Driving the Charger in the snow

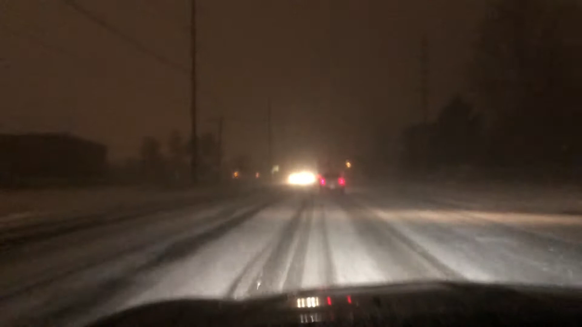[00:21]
so guys I just wanted to show you this is a pretty bad storm roads are covered I can feel my butt swinging around a little bit from a dead stop but I can go I'm on all season tires it's knowing how to handle your car in the snow and ice the best thing you want is to be able to stop not to go